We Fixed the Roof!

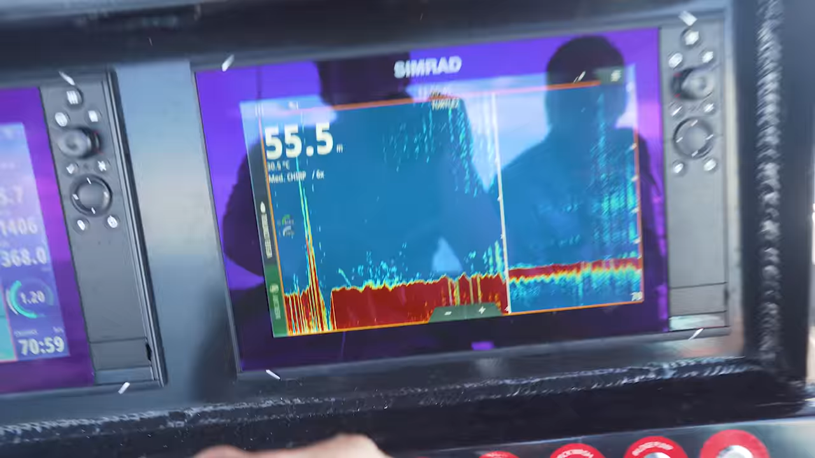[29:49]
Running around looking for some new marks. Check this thing out, 7 meters high and 55 meters of water in the middle of nowhere.
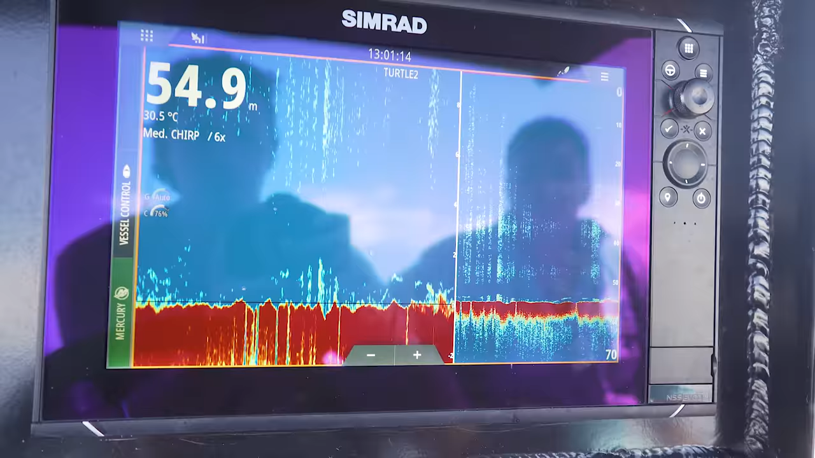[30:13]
On screen: depth 54.9 m, water 30.5°C
Seems to be a little bit of good ground around here.
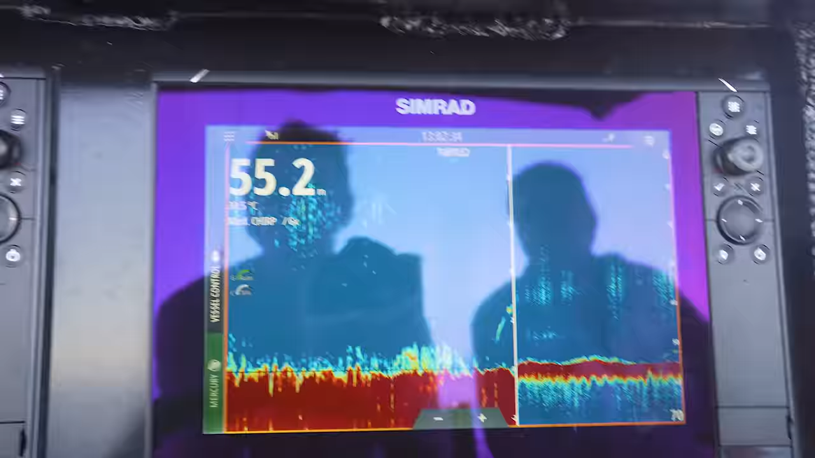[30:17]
Bit of stuff there. Going really away from it, eh?
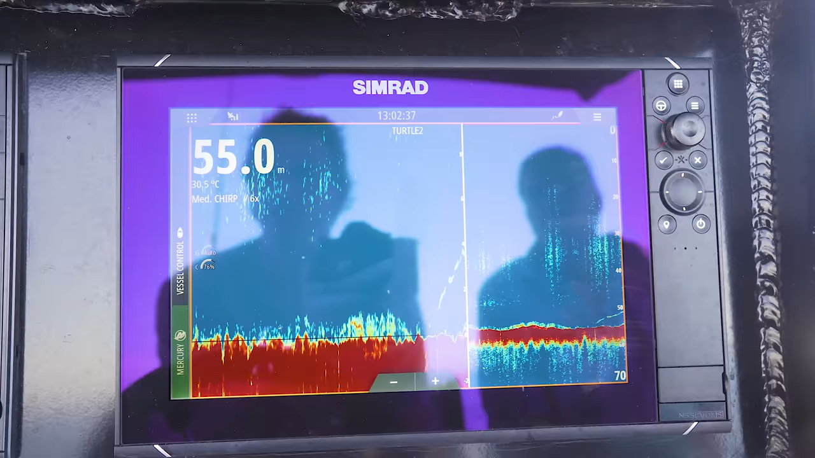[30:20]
On screen: depth 55.0 m, water 30.5°C
Yeah. Good 50 metres away.
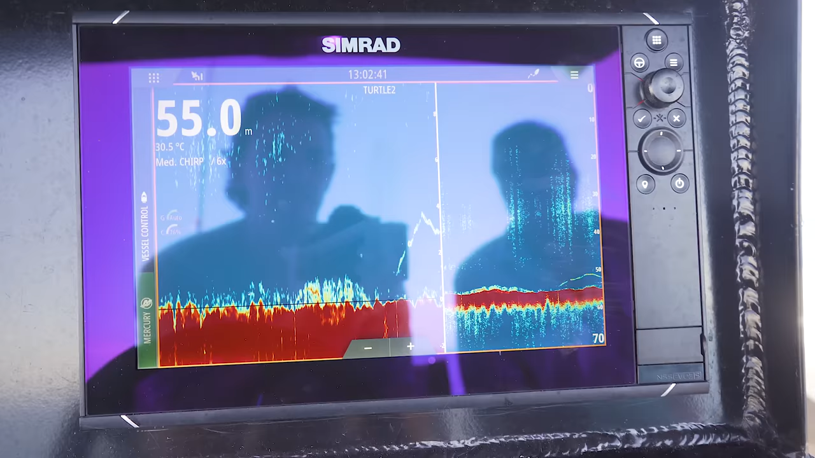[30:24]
On screen: depth 55.0 m, water 30.5°C
That's a good fish.
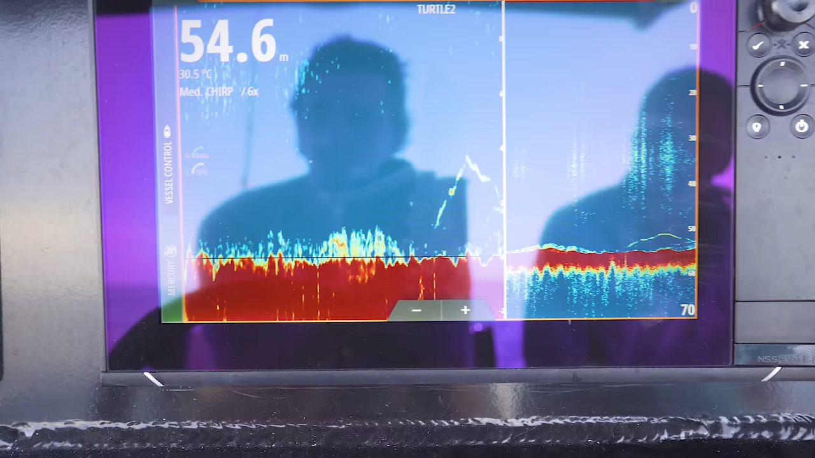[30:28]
On screen: depth 54.6 m, water 30.5°C
Whee. Here we come, back on the mark that we just drove over.